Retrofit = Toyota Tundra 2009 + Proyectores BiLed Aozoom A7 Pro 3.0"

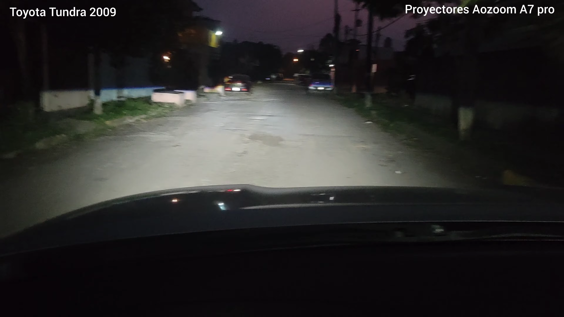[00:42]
Con referencia a los autos chicos, pero en sí tienen un buen alcance por la misma altura que tiene este tipo de camionetas. Si se dan cuenta, le da en las calaveras espejo retrovisor, en la alta. La ventaja de este tipo de autos, pues es la altura.
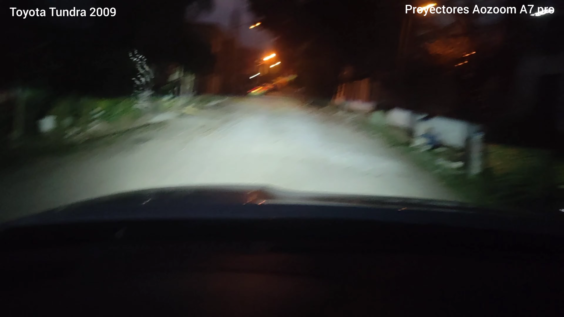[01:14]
Y aquí hay otro fragmento donde vamos
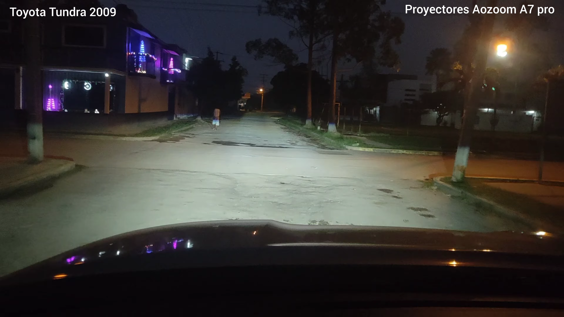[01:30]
a ver el alcance de este tipo de proyectores. Ahí están, abajo de los juegos retrovisores, que es el límite, para que no destelle a los demás conductores. La alta. Tiene la alta de arógeno y la alta de la luz.